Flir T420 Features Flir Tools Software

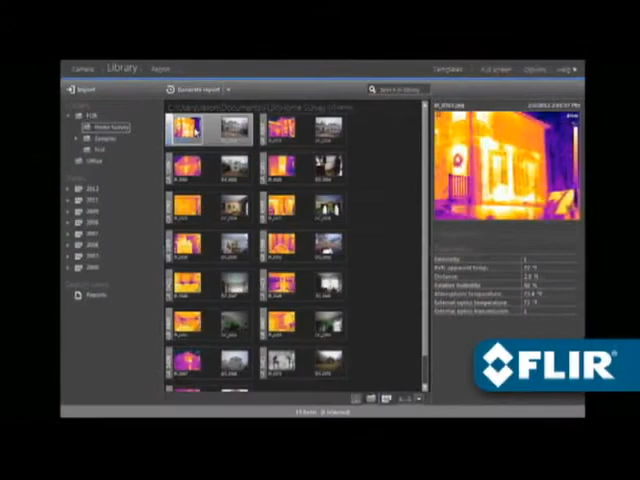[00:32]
Perform detailed post-processing with FLIR radiometric JPEGs, thermally tune the image,
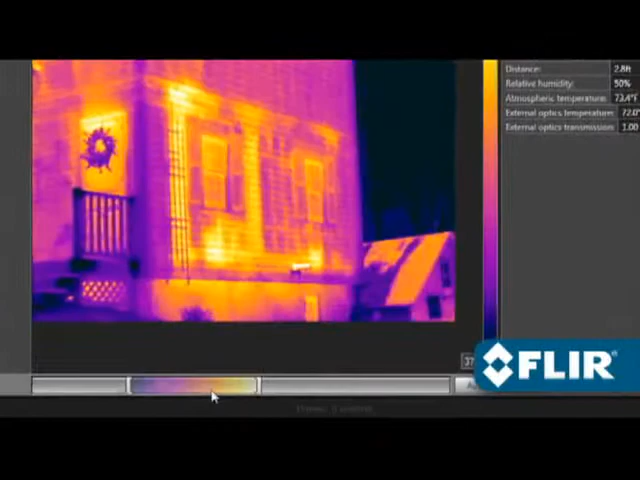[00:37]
choose a different color palette, position spot meters,
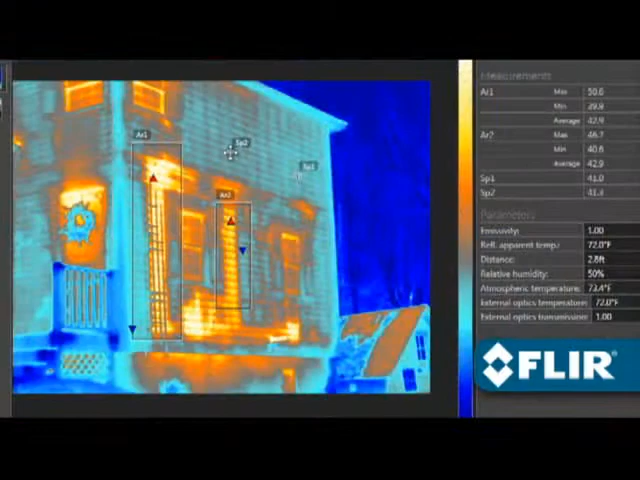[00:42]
lines and area shapes to take temperature measurements, even adjust emissivity and other parameters to improve accuracy,
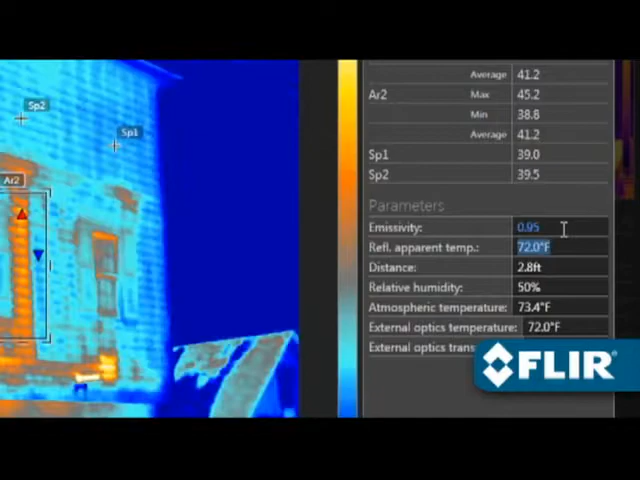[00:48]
and document findings with text comments that automatically appear on reports.
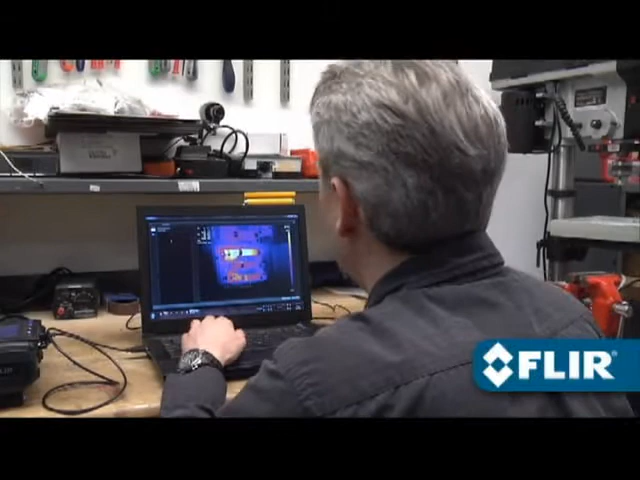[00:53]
FLIR Tools also lets you stream live video from select thermal imagers and take remote
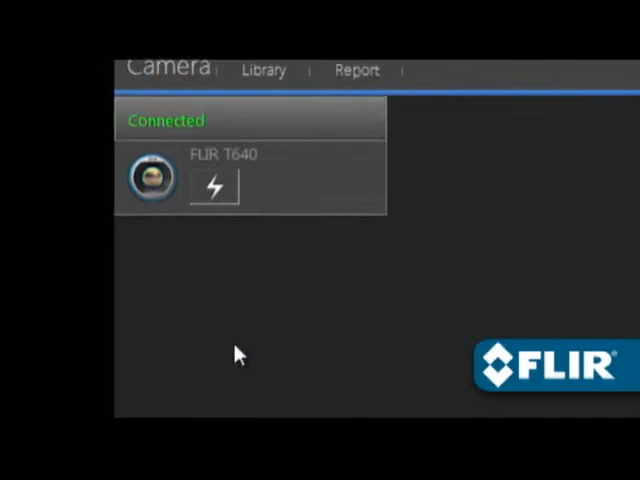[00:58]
control of T-Series models over USB or Ethernet, great for situations where the camera is out of reach or needs to stay locked on a target.
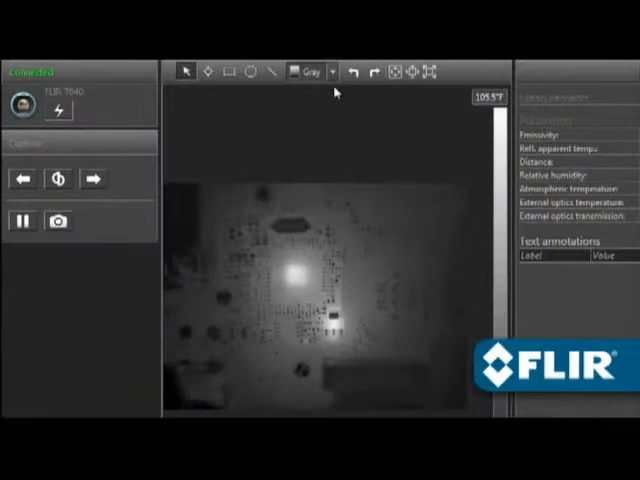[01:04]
Perform thermal analysis on live feeds just like you would on static images.
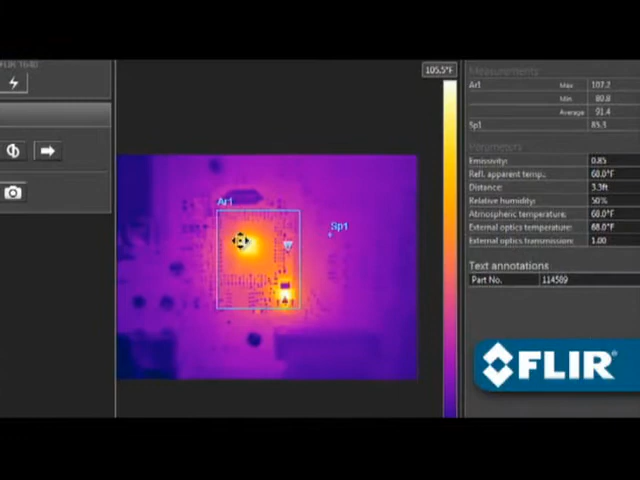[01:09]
On screen: scale top 105.5°F
You can even right-click on a measurement tool to create a temporal plot,
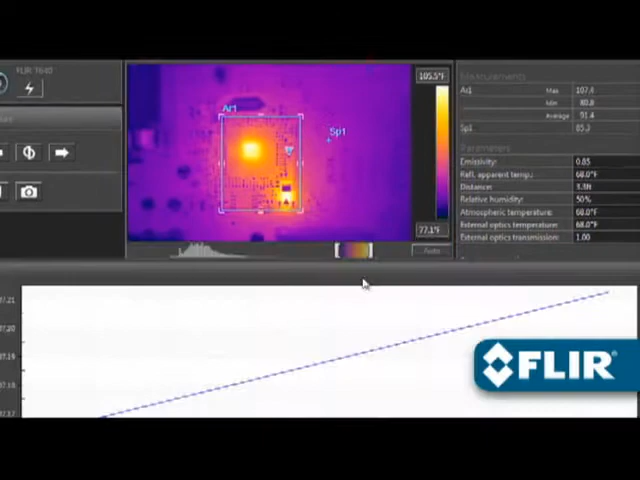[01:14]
handy for recording thermal changes over time.
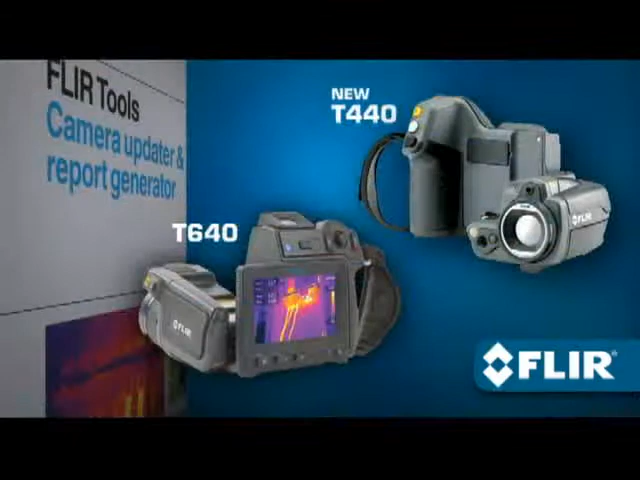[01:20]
FLIR's new T440 and T640 now offer MSX enhancement that adds visible light
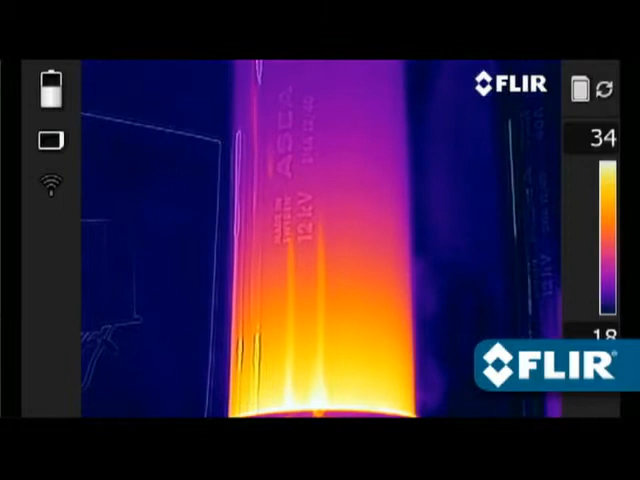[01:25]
definition to thermal images in real time right in the camera, adding a whole new dimension of detail to better highlight problem areas.
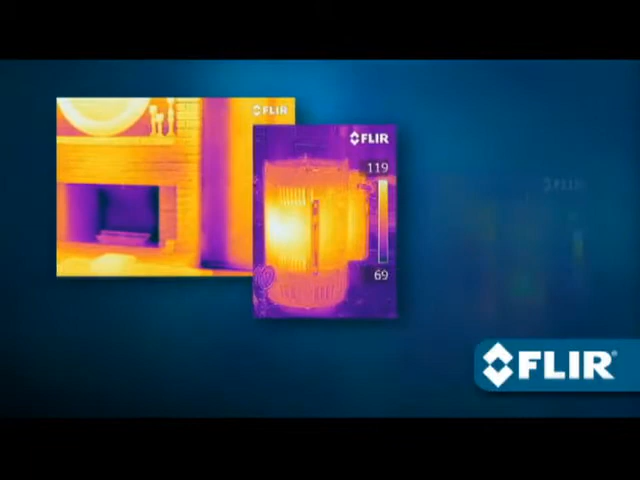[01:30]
Just like other FLIR JPEGs,
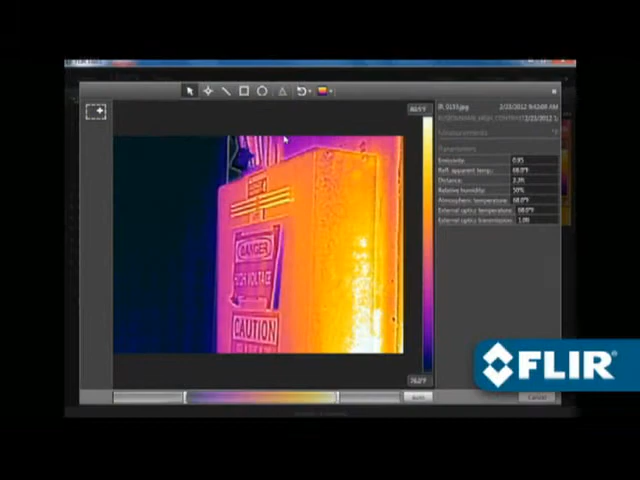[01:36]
saved MSX images are fully radiometric and easy to refine with the software.
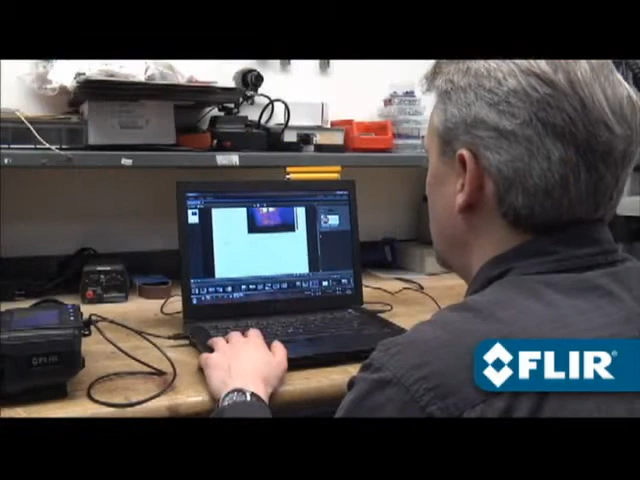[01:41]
And when you're ready to generate that multi-page inspection report, FLIR Tools makes it as simple as it gets.
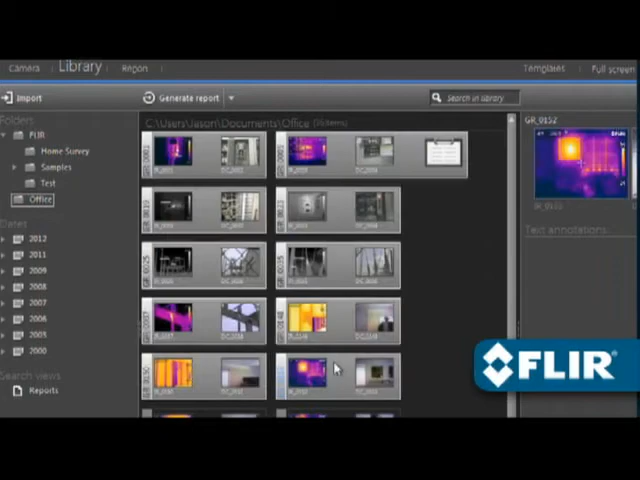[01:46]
Just select the images you want, add a logo, text boxes, arrows, even make more changes if you need to.
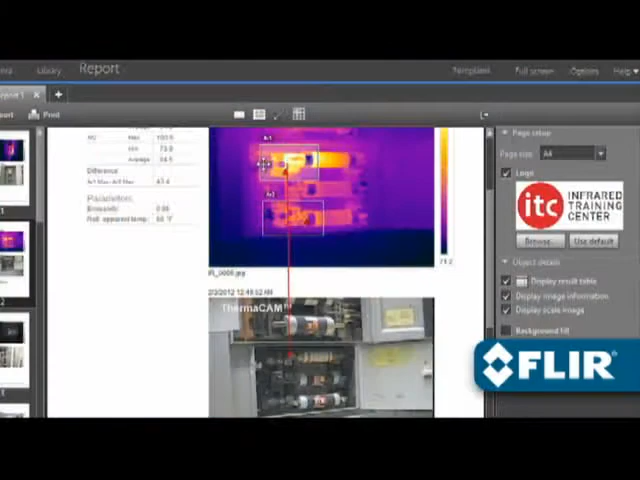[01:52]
Once you're done, export a PDF and email it to those who need to know right away.